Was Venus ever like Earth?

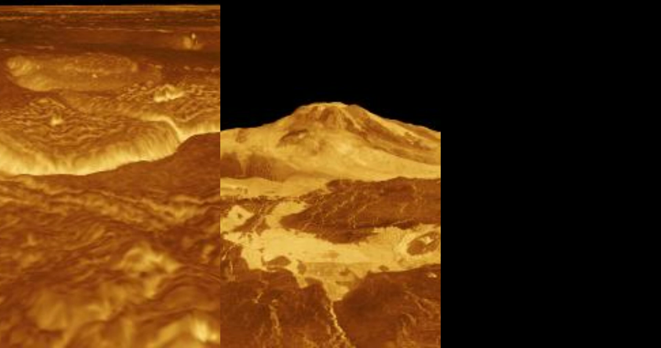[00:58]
It used a radar to produce detailed images of 98% of Venus's surface through the dense clouds that masked the planet.
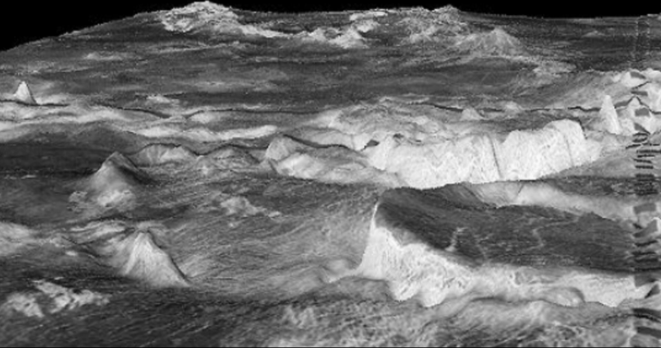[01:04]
This is Tesserae, the oldest kind of rock found on the surface of Venus.
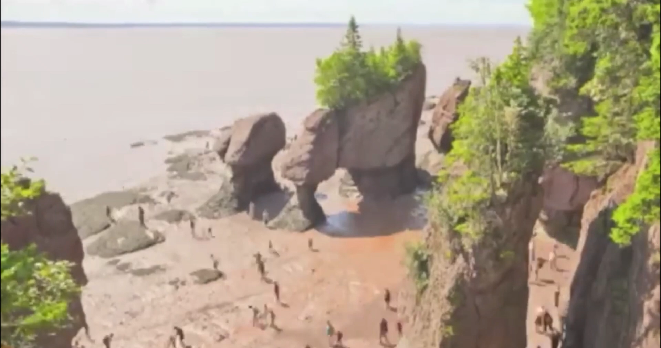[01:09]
On Earth, geologists deduced that old rocks have the best chance of preserving evidence water erosion.
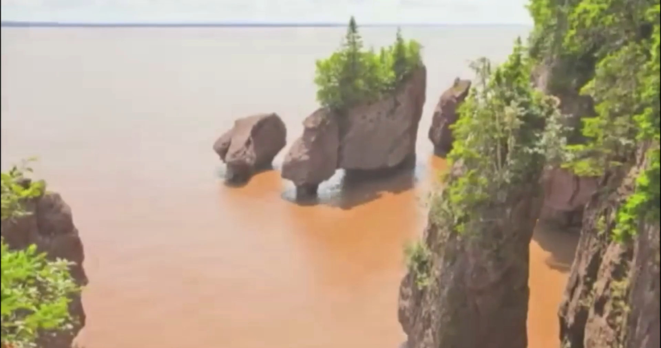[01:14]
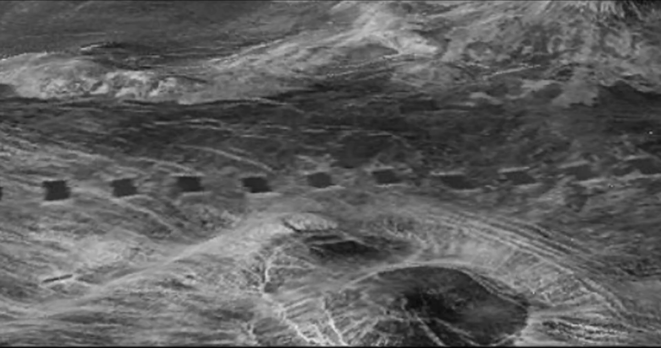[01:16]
The patterns with which Tesserae valleys have formed are very
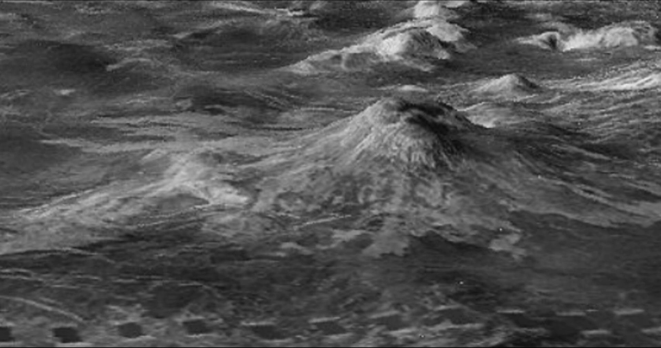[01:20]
similar to river flow patterns on Earth,
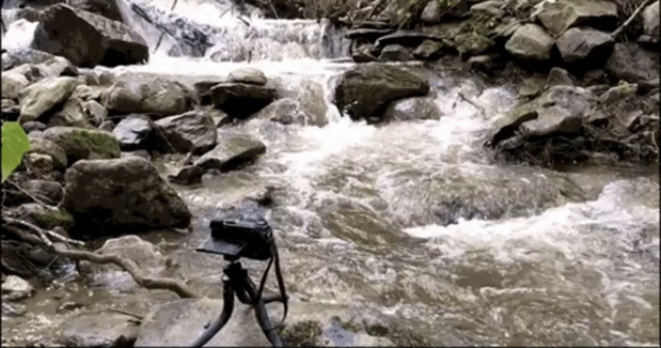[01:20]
suggesting that Tesserae valleys were formed by river erosion.
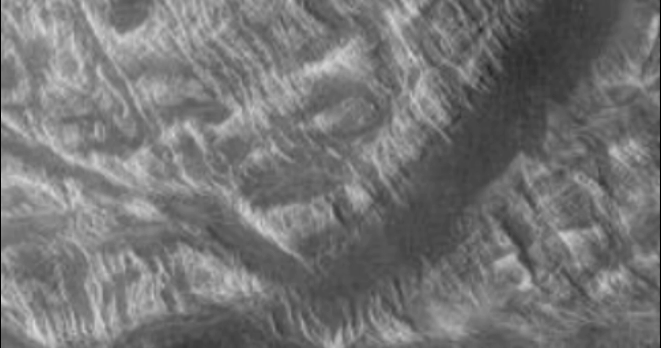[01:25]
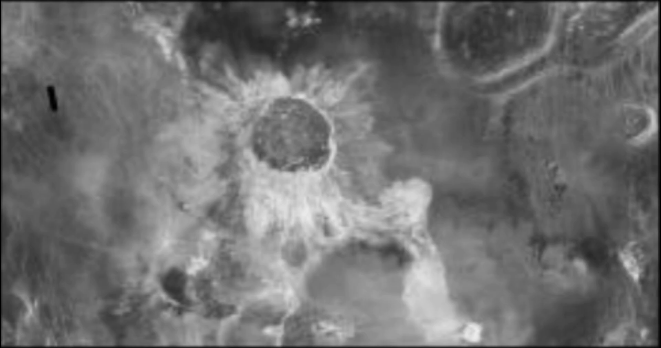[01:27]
Another way Tesserae valleys could have formed is through volcanic eruptions.